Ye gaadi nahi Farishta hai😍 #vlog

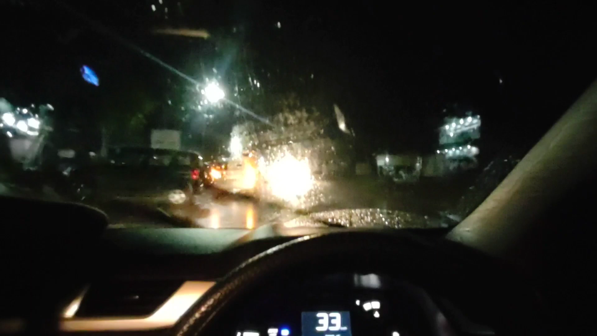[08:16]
और ये ऐसे ट्रक वक वाले आ जाते हैं ना रात के टाइम पर।